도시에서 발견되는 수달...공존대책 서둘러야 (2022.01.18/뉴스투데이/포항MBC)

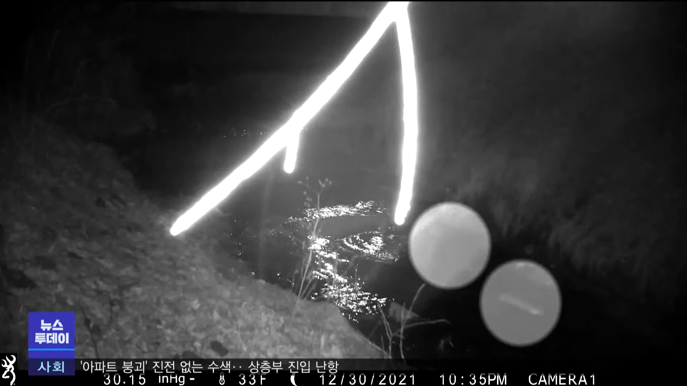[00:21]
깊은 밤 수달 두 마리가 수로를 따라 유유히 헤엄쳐 지나갑니다.
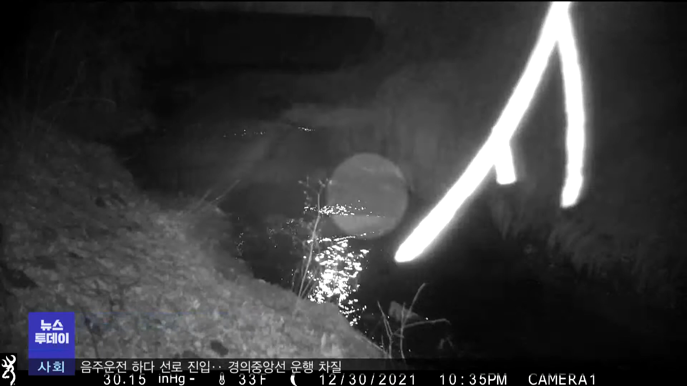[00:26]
이어서 다른 수달이 작은 둔덕을 뛰어내려 뒤를 쫓아갑니다.
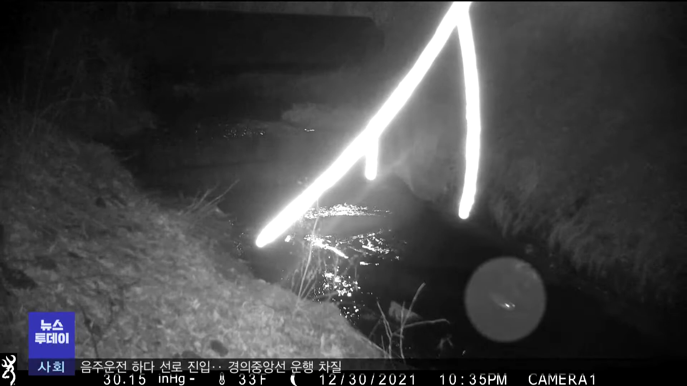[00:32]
수달이 발견된 곳은 대구대 경산 캠퍼스 남동 쪽에 있는 농업용 수로입니다.